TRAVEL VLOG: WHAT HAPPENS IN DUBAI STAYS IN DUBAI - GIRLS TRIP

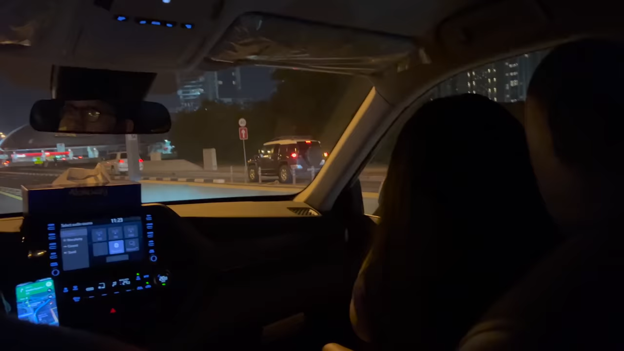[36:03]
Guys, we are in the car. We're on our way to Enish now with all the girls. It's 5 of us. You guys can't see because we're in the taxi.